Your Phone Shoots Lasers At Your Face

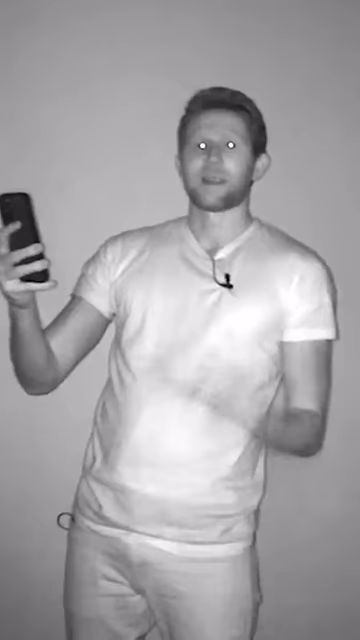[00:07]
Now these are infrared lasers that you can only see with an infrared camera.
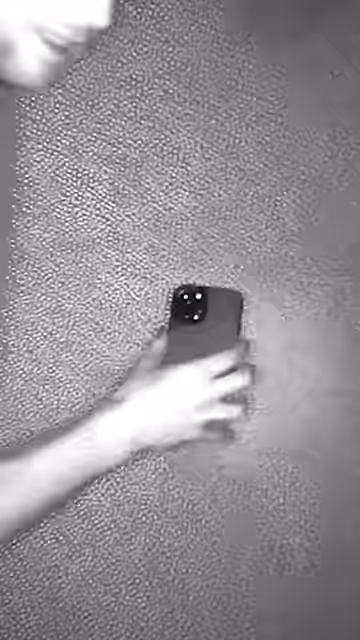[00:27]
And what it does is it shines those laser dots on the user's face and then it estimates
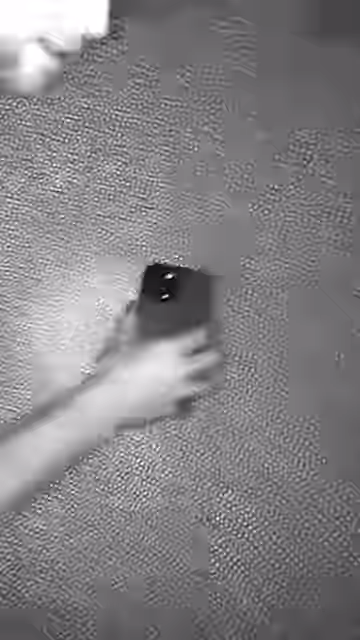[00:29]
the
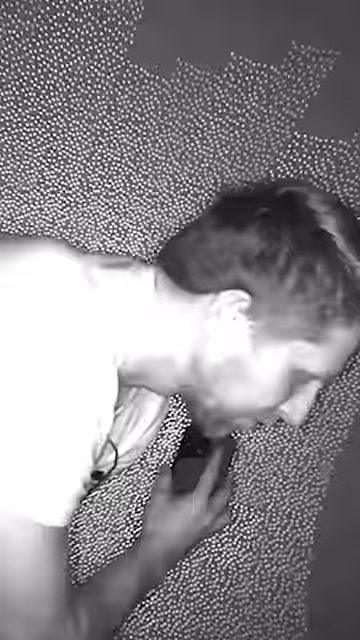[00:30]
shape based on how those dots are deformed in the array.